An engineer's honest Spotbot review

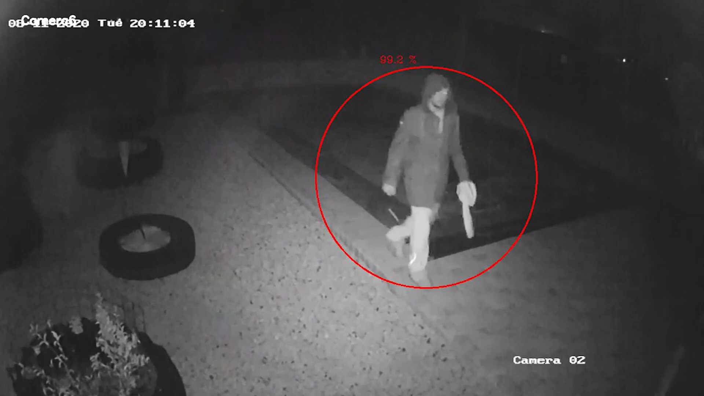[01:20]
Jy kan onmiddellik gaan outify wat die oomlik wat hy iemand sien. En jou antresponse sien ook wat die camera gesien het.